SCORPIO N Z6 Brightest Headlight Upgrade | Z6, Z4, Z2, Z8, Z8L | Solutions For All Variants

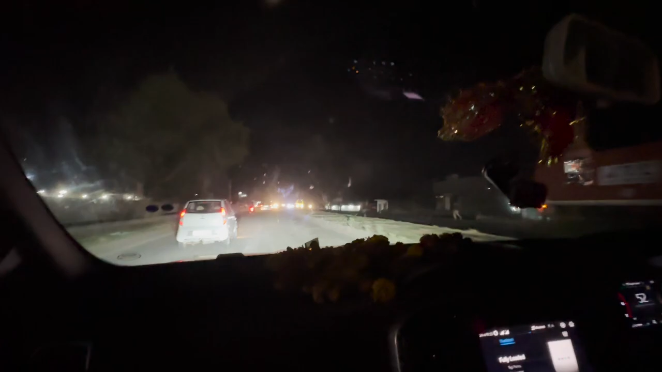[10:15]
प्लस फॉग लाइट पर इसमेरी डी अरेल ऑन है जो न रहती
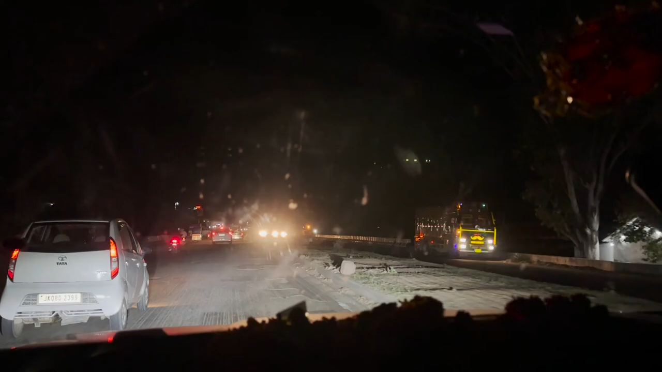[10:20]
है उसके बाद मेरी वह फॉग लेट ऑन है जो अन रखी हुई है उसके बाद मेरी लोव एम आप मैं करता हूं हाइब यह आगी इतना
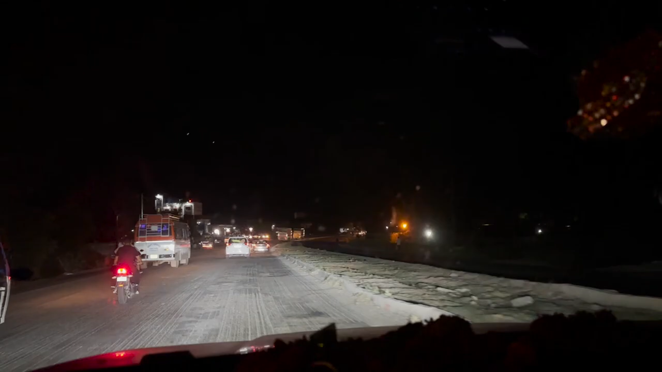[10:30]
बता दूँ आ � हम आना हाइवे जहां पर और भी बहुत सारी गाड़ी है और और वेल लिट फिर भी यह लाइट है जो कि मुझे लग रहा है सभी गाड़ियों की लाइट को ओर कर ही
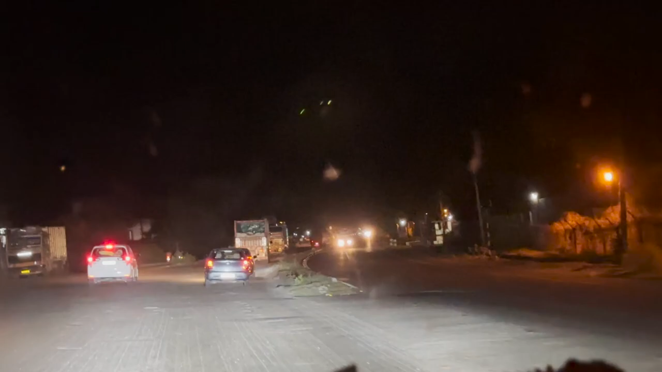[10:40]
रही है तिल एन एक्टेंट मतब कोई गाड़ी ऐसी नहीं है जो मेरे पैरलल चले और उसकी लाइट मेरी व
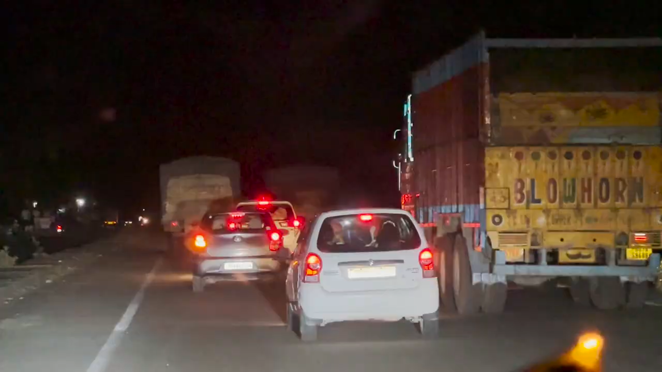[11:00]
आप हाइब यूज करें तब ही
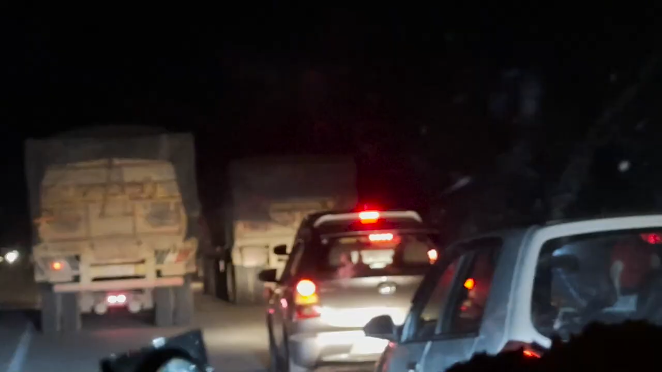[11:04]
अच्छे चीज़ है अधर्वाइस इस पीस ओफ शिट इसके बाद मैं आपको एक वर दिखा देतों फॉग लाइट ऑफ करके कैसा होता है अभी
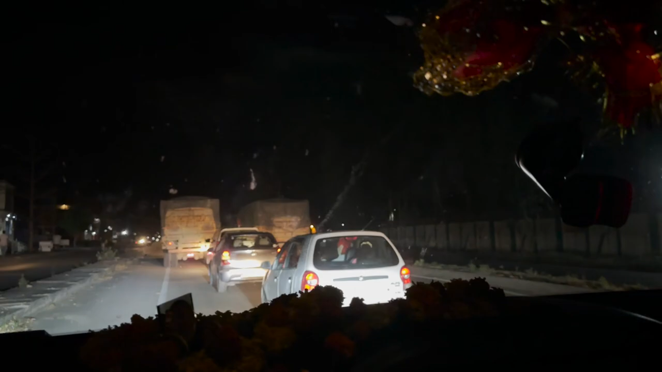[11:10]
हैट लाइट ऑफ फॉग लाइट ऑफ फॉग लाइट ऑफ फॉग लाइट ऑफ यह ऐसी
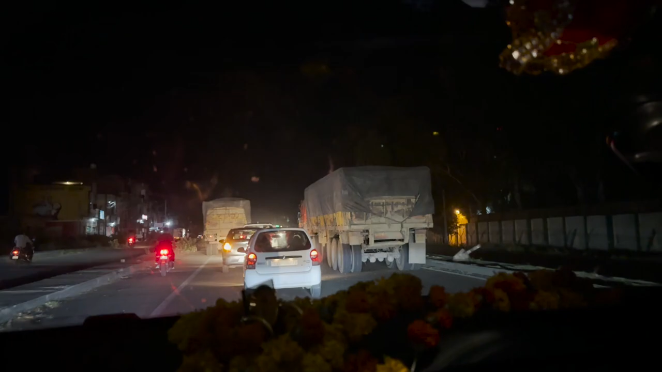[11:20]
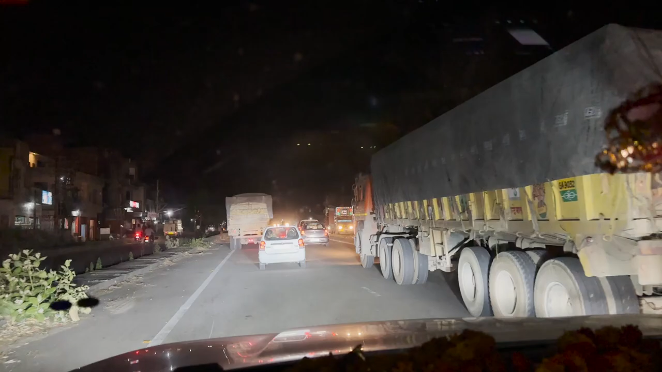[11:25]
लु मैं आपको आगे दिखाऊंगा जहां पर ट्रैफिक नहीं होगा
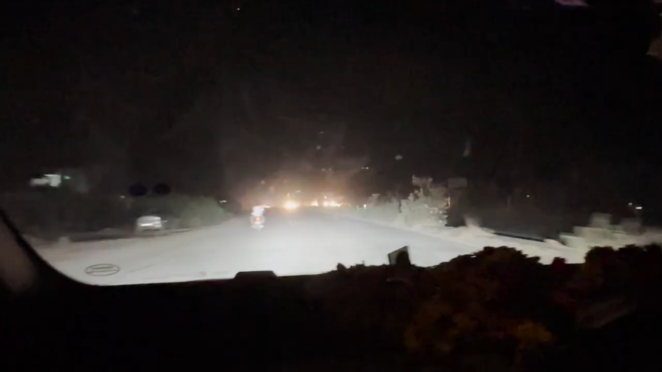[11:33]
आगे अभी मेरी गाड़ी के लाइट कुछ ऐसी दिख रही हैं वाइल बिंग ओन हाइब बीम और हाइब पर मुझे इसलिए रहना पड़ रहा है कि हुई सामने लेंजे एक एक बंदा हाइब बीम पर तो ज
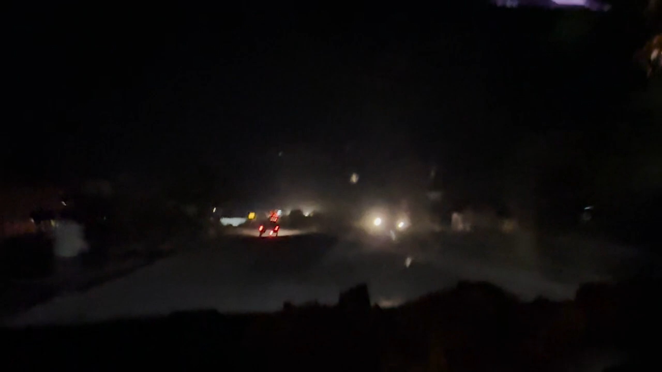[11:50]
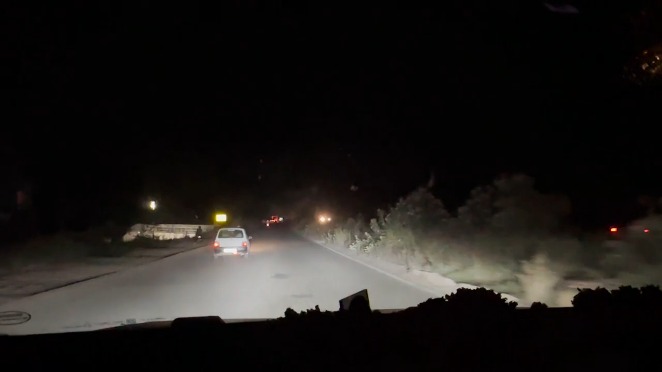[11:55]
अब मैं इस से लादा क्या एक्सपेक्ट करूँ वाइल बिंग गाय हुई रिस्पॉंसिब इनफ कि मुझे अपनी थ्रो भी इतनी चाहिए कि मैं ब्लाइं साइट ना रहूं ताकि मैं रात को अगर ट्रेवल कर रहा हूं तो ठीक ठाक मेरको विसिबिलिटी मिल रही है तो
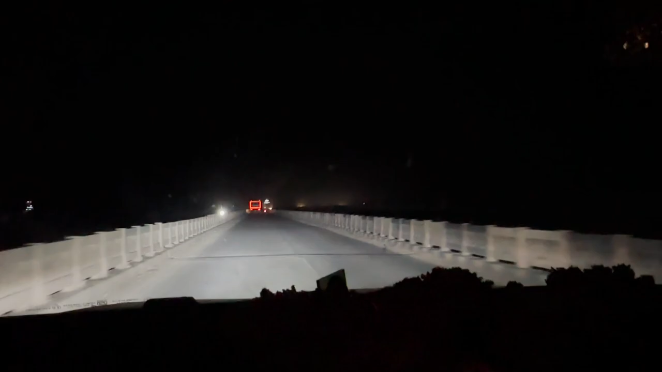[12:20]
� अब प्रिटी सेटिस्वाइड विध इस आउटपूट लगाभी आप याप ब्रिज पे देख सकते हो कहां तक कितनी बढ़िया उटपूट मिल रही है तो जोम इन फो यहां प्रिटी गुड फो में यहां तो प्रिटी गूड फो में भाई दिस लोवीम ठीक यहां थिस